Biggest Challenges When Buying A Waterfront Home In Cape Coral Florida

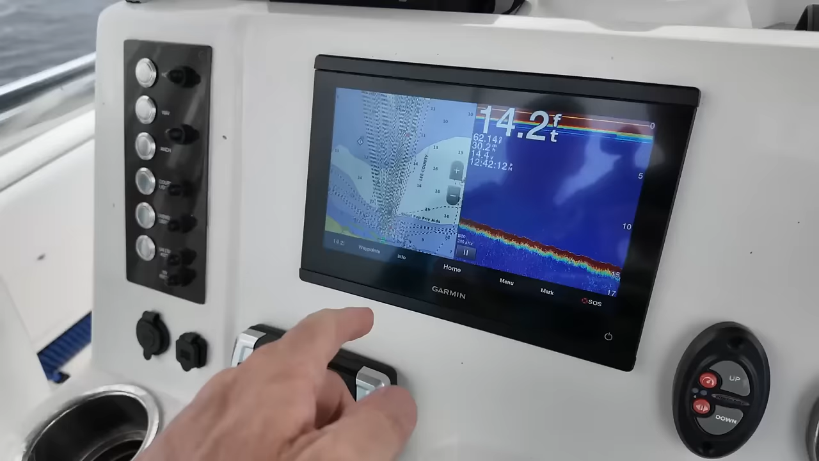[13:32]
On screen: depth 14.2 ft
The one spot you really want to pay attention to is when it gets into the, um, the types, the title changes.
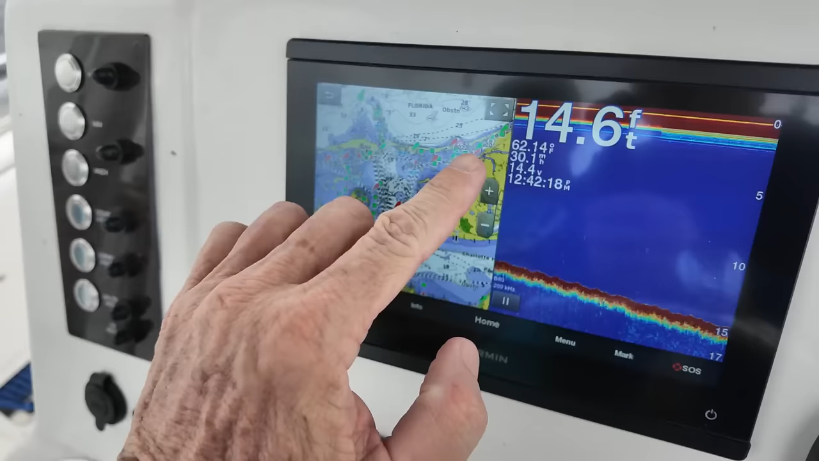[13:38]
On screen: depth 14.6 ft
So as you can see here, it's going to give you the depth. It's going to also, uh, show you what time it is.
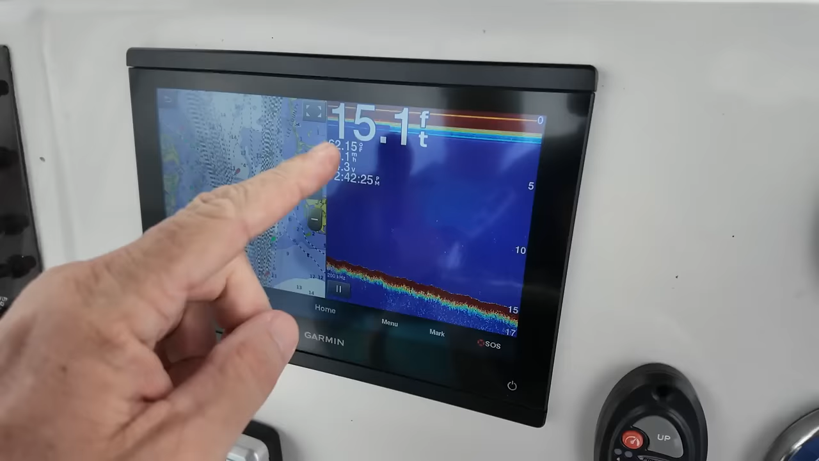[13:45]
On screen: depth 15.1 ft
It's going to give you water temperature, uh, voltage in your batteries, all those, um, pieces of information that you may like to have.
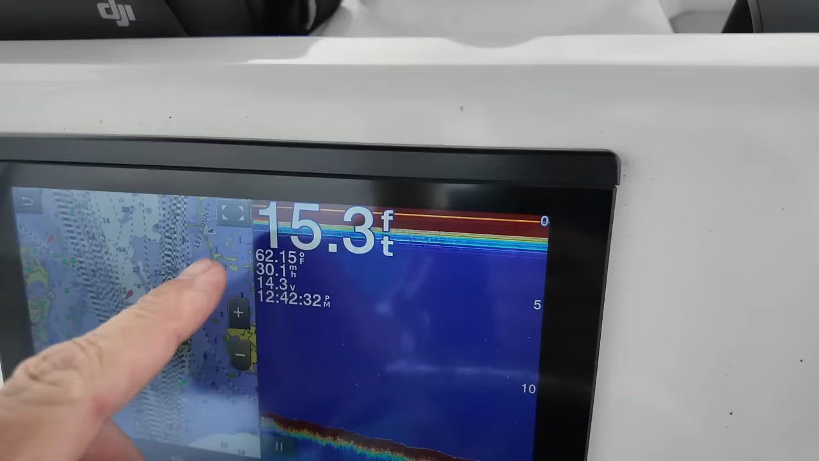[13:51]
On screen: depth 15.3 ft, water 62.15°F
But when you scroll through and mine's under the info tab,
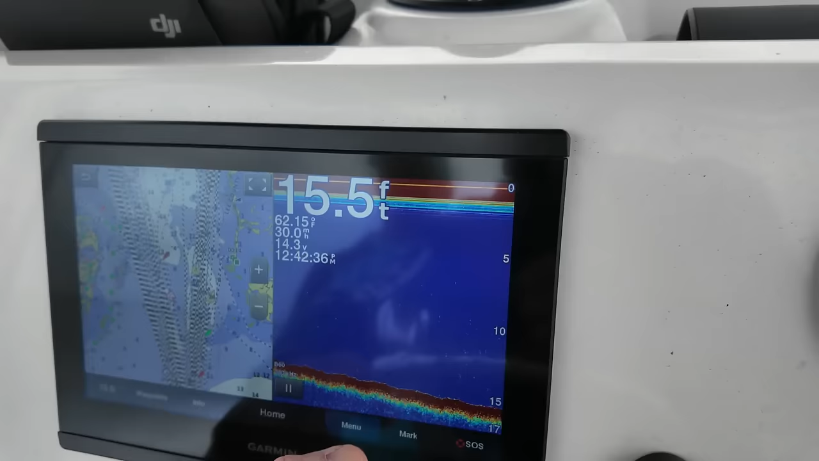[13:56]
On screen: depth 15.5 ft
took me a while to bounce around and find it because it's been a while, but I do this almost every time I'm out for one reason. I like to go to the sandbar, the Boca Grande sandbar.